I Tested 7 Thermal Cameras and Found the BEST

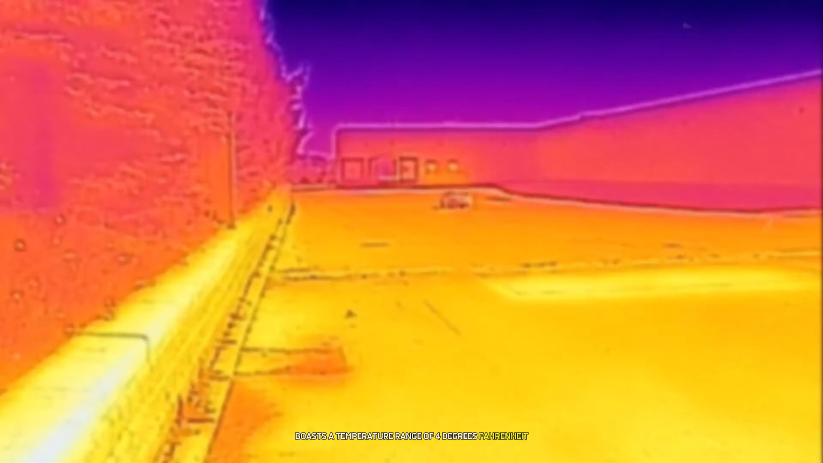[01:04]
to 752 degrees fahrenheit which is impressive for its price point i
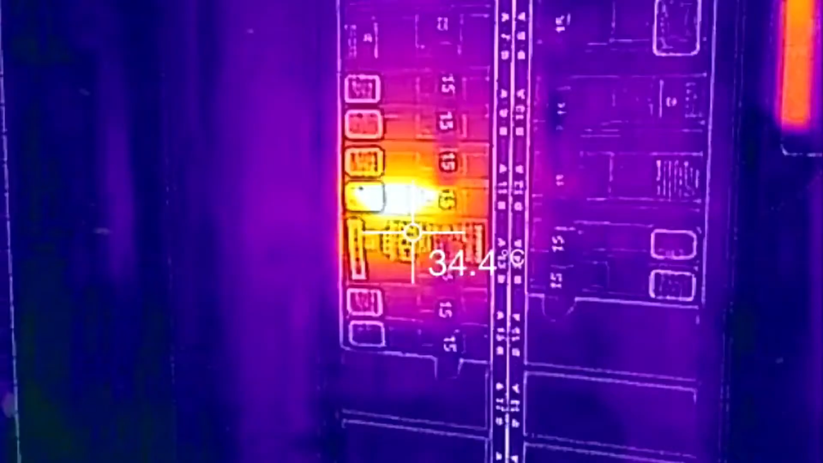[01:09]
found this range more than adequate for most home inspection tasks from checking for insulation gaps
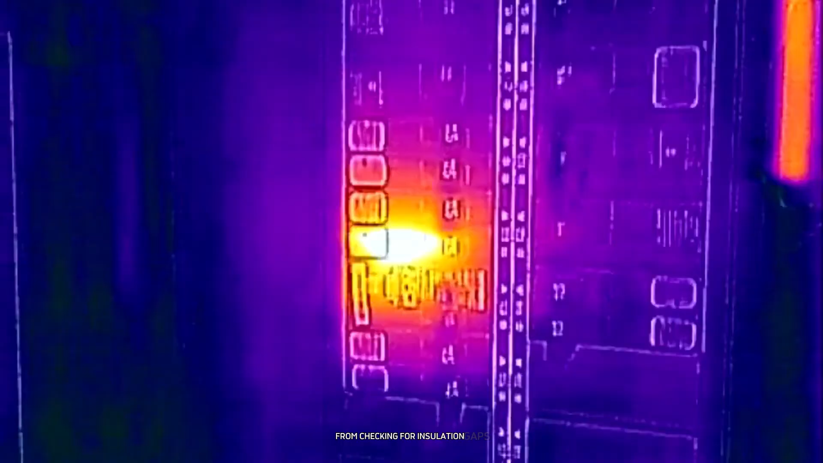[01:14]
to identifying overheating electrical components one of the standout features of
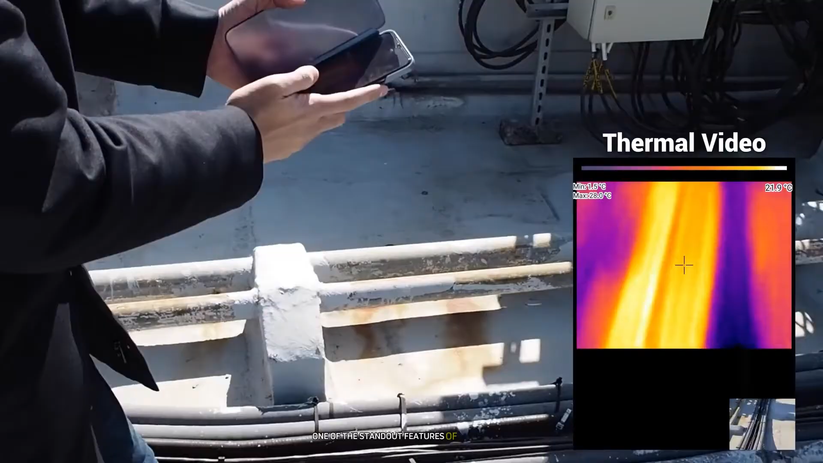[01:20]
the ir203 is its 3.2 inch color display the screen is
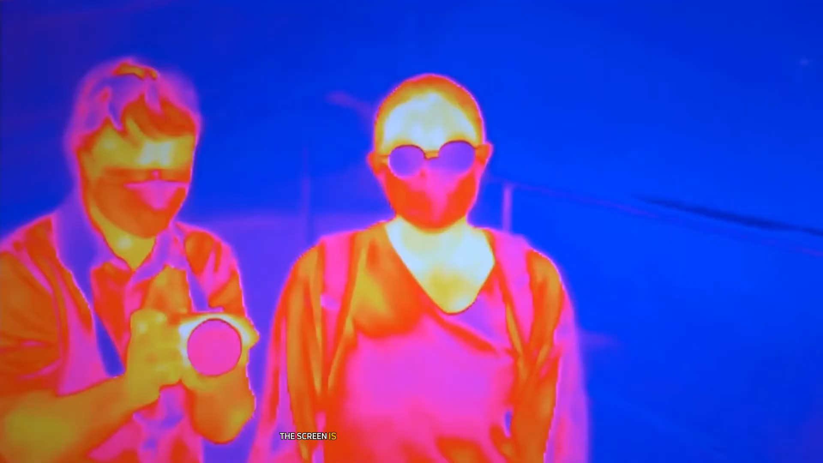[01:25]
clear and easy to read even in bright sunlight i particularly appreciated
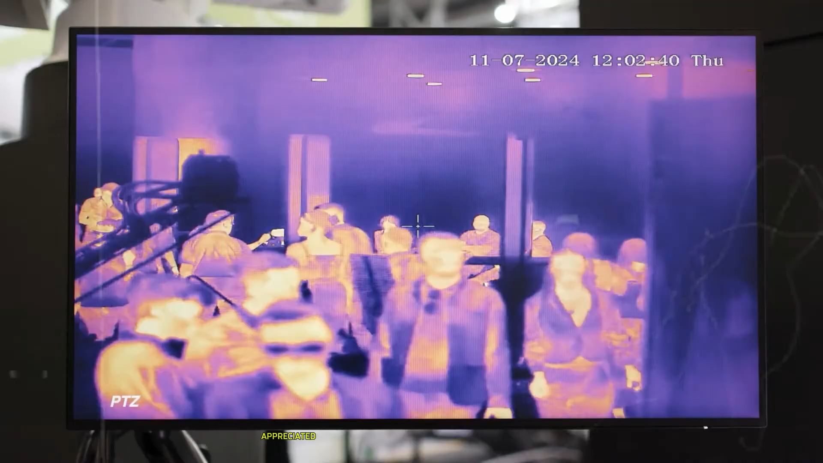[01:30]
the ability to switch between different color palettes which helped me interpret thermal images more effectively
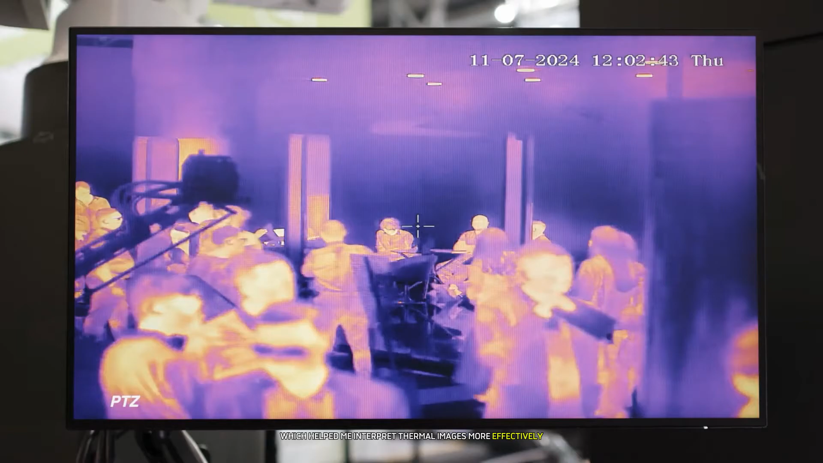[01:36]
in various scenarios the camera's 220 by 160 resolution might not be the highest on our list but it's sufficient for basic thermal imaging tasks during
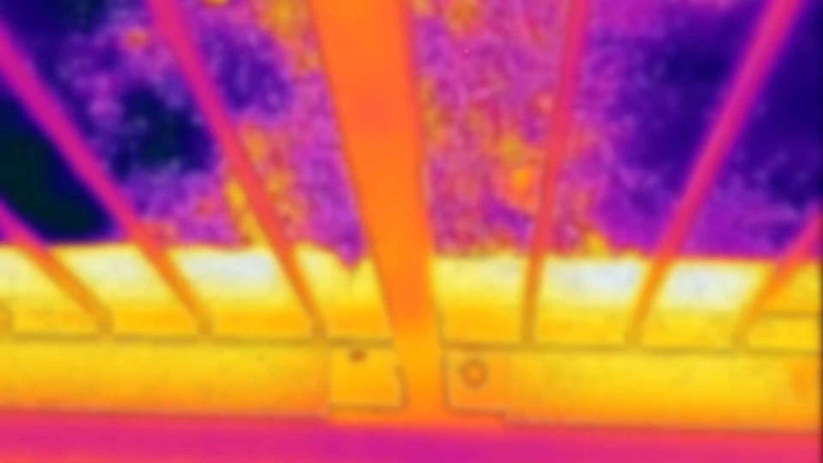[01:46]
my tests i could easily identify hot and cold spots in walls and detect air leaks
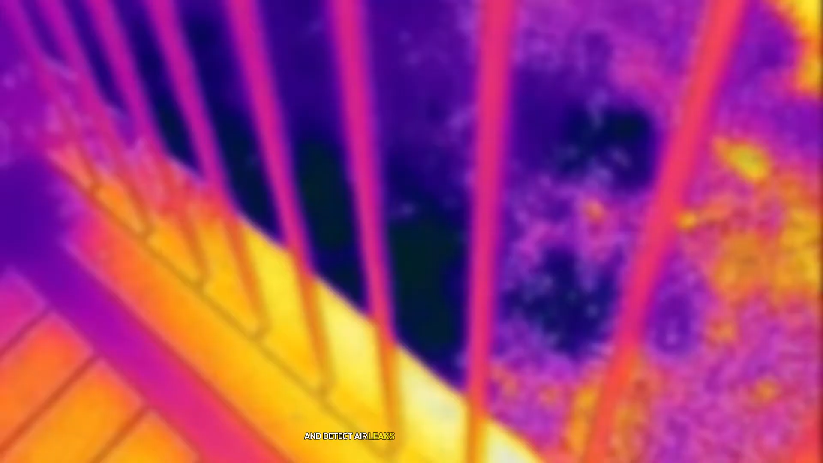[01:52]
around windows and doors however the ir203 does have its limitations
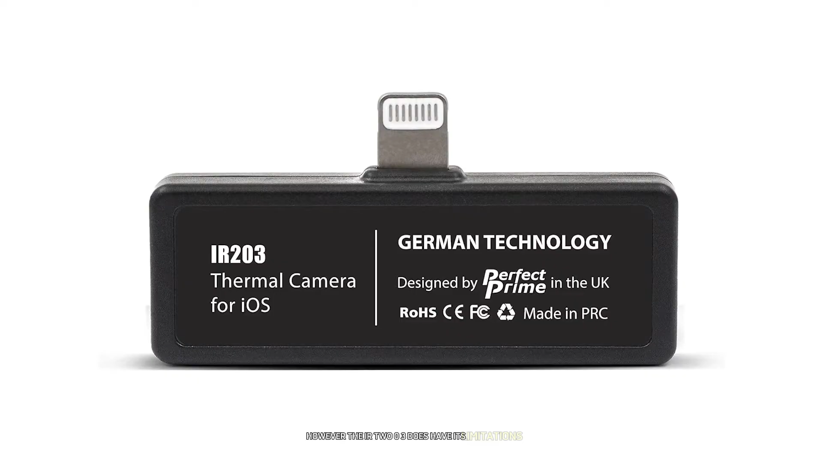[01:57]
the lack of a visible light camera means you can't overlay thermal images
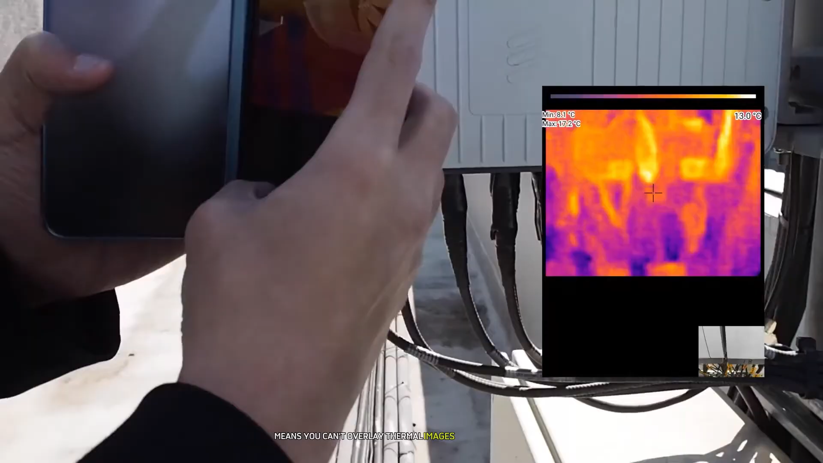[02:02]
with regular photos which can make interpreting results a bit challenging for beginners despite
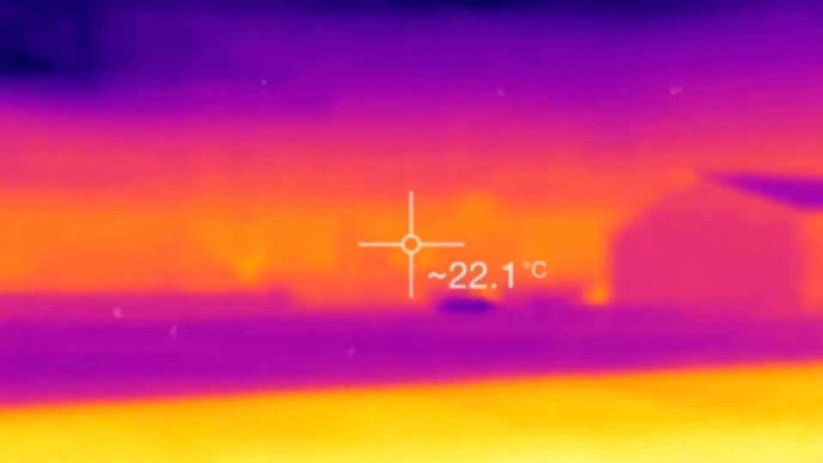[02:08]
On screen: spot 22.1°C
this for its price the ir203 offers excellent value and is a great entry point into the world of thermal imaging
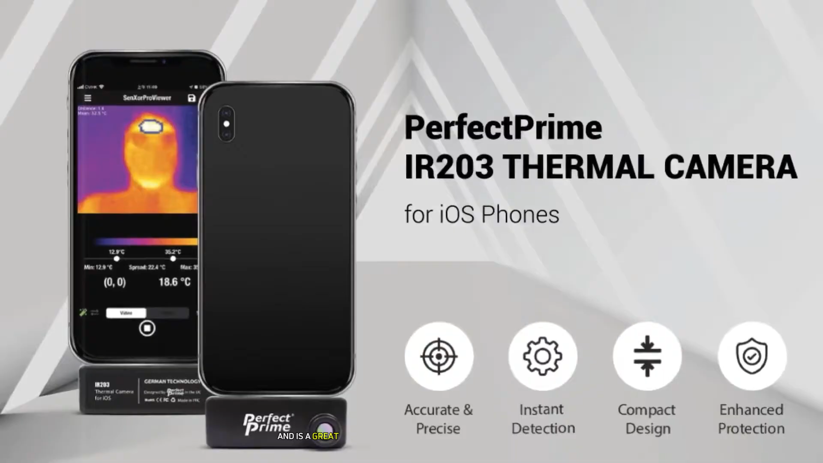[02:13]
coming in at number six is the fleur one gen 3 a compact thermal camera that attaches to your smartphone
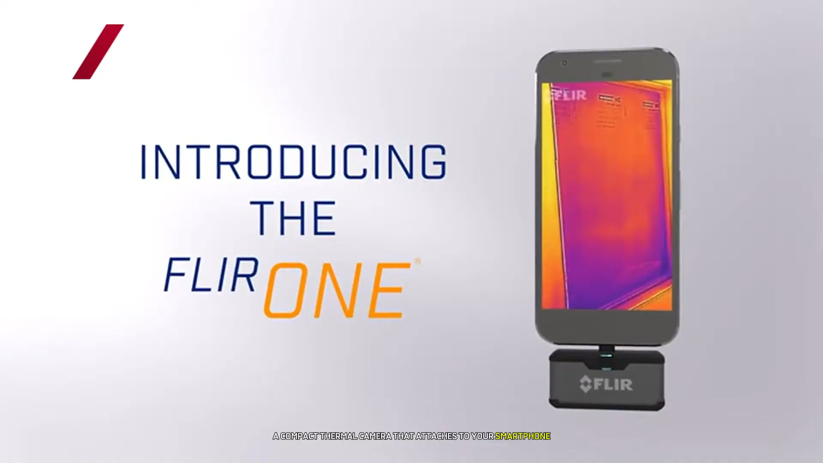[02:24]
this nifty device turns your phone into a powerful thermal imager making it incredibly
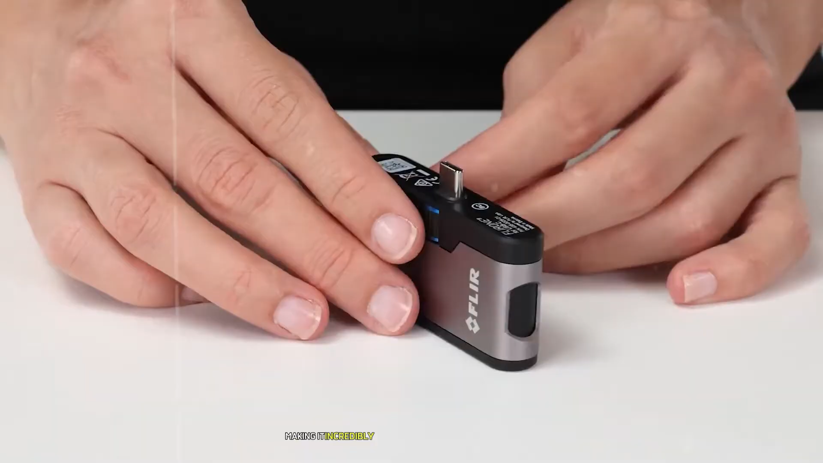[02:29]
convenient for on-the-go inspections the first thing that struck me about the fleur one gen 3 was its sleek design
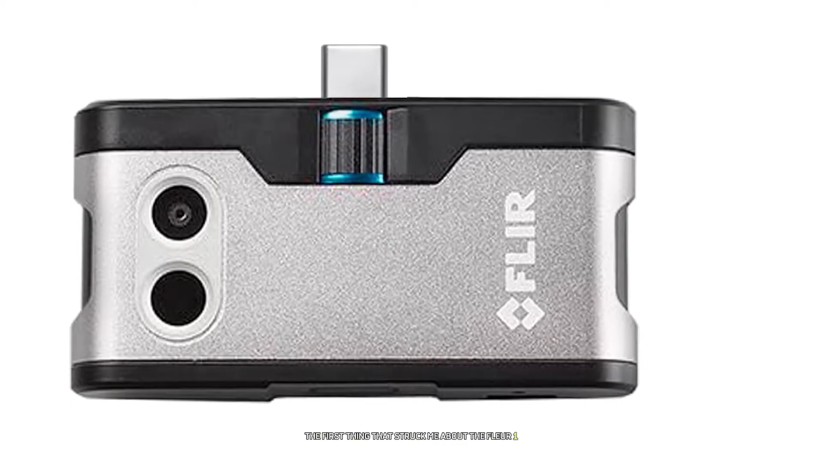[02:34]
it's small enough to fit in your pocket yet packed with impressive features
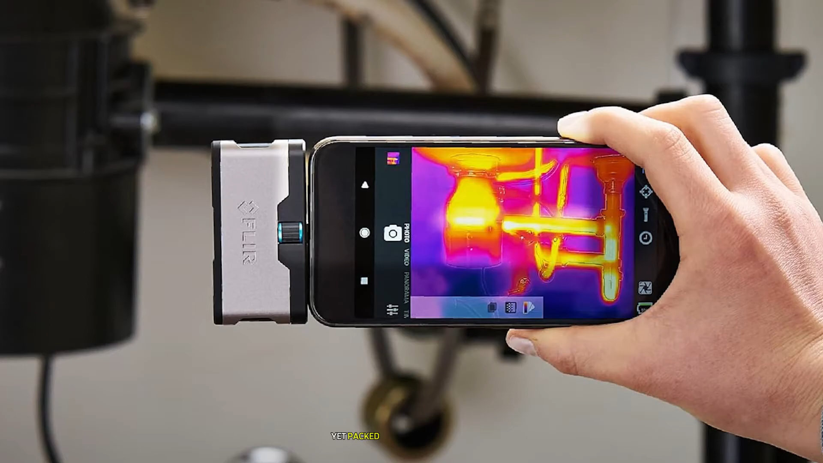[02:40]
the adjustable one fit connector is a game changer allowing
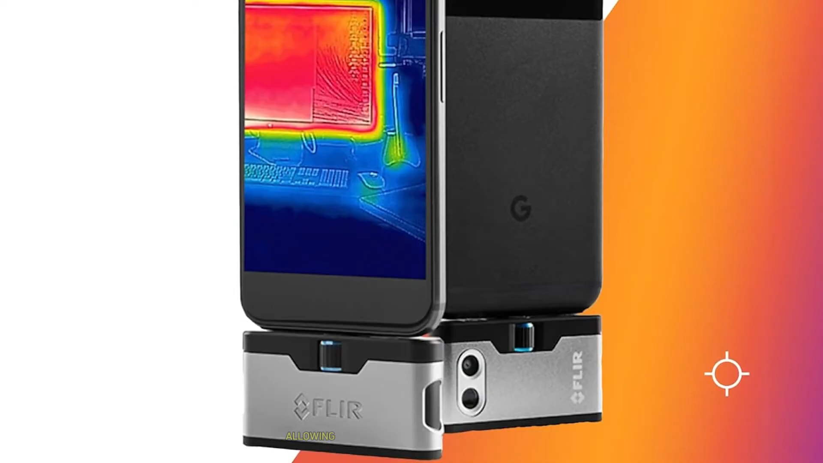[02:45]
you to use the camera with most phone cases without having to remove them
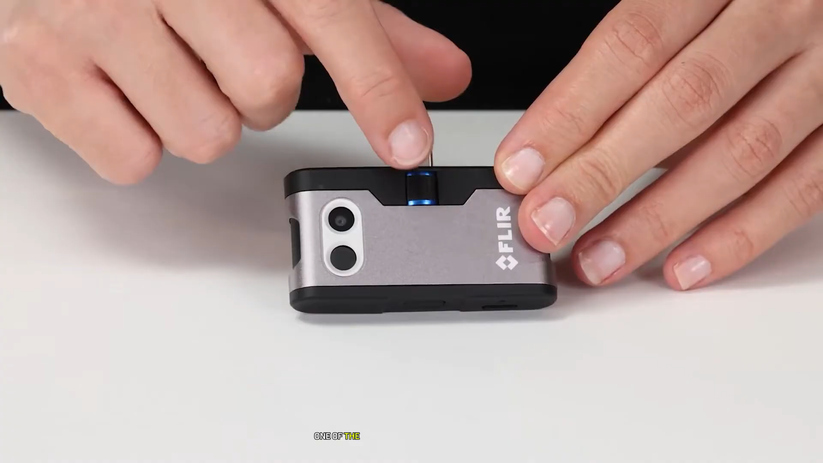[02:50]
one of the standout features of the fleur one gen 3 is its msx technology
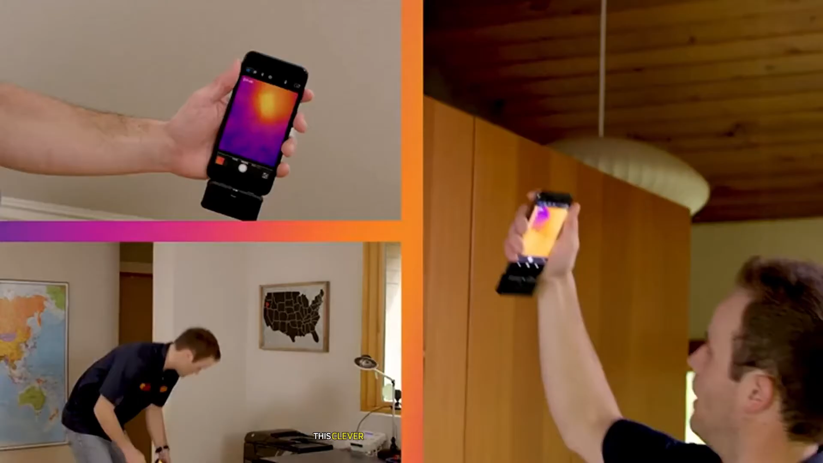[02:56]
this clever system overlays thermal images with visual details from a second camera resulting in much clearer and
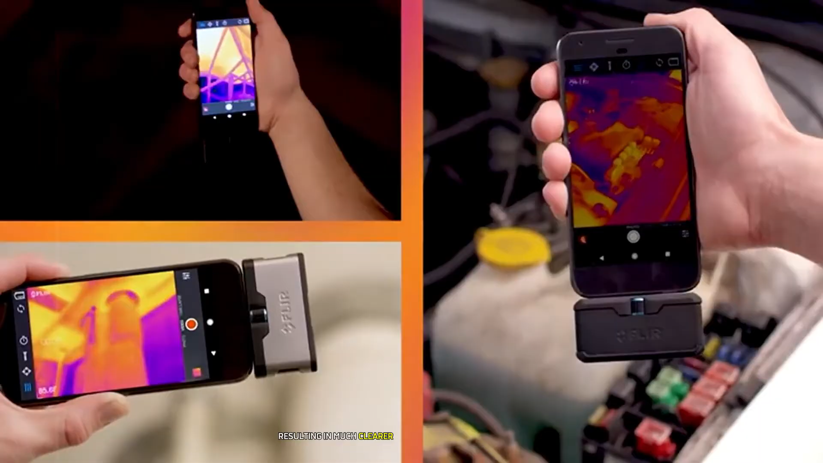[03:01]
more detailed thermal images i found this particularly useful when inspecting complex machinery or electrical panels
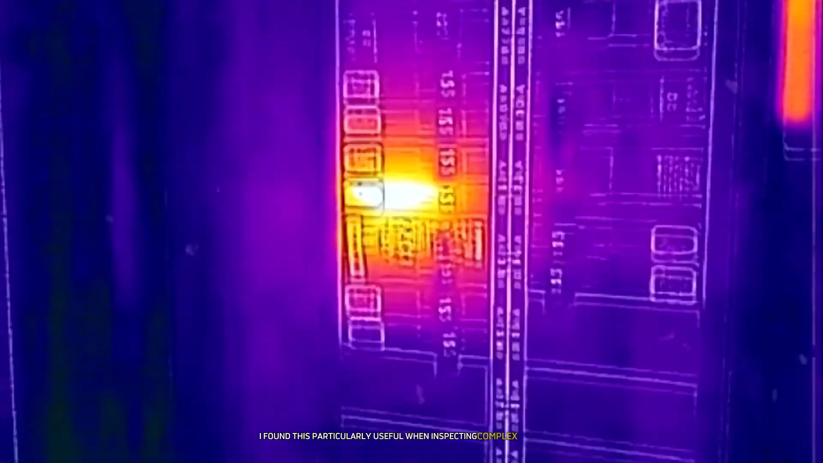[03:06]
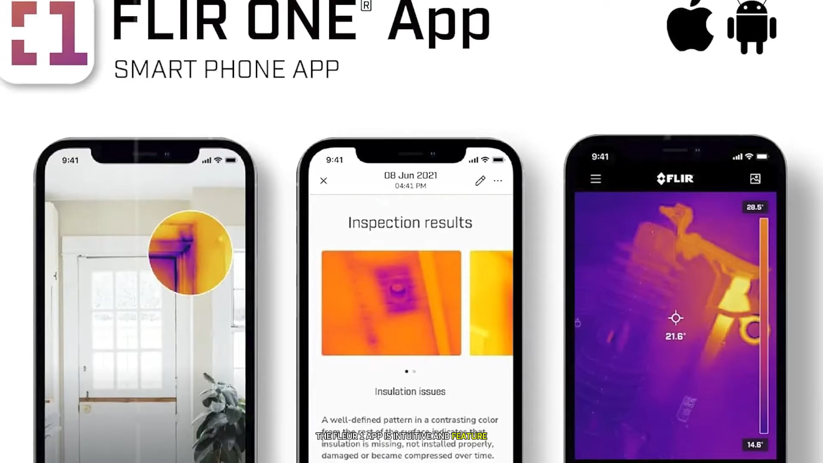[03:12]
the fleur one app is intuitive and feature rich i especially like the ability to capture both still images and videos as well as the option to adjust immisivity settings for more accurate temperature readings of different materials with a thermal resolution of 80 by 60 and the ability to detect temperatures between 4 degrees fahrenheit and 248 degrees fahrenheit the fleur one gen 3 is surprisingly capable for its size